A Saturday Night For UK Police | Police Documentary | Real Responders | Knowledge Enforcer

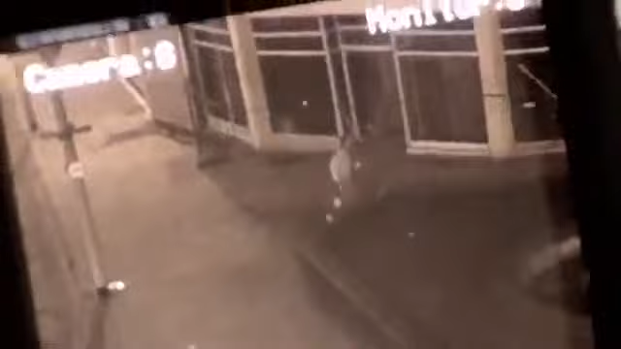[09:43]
He's just going past the old Fletcher's, crossing over towards British Home Stars.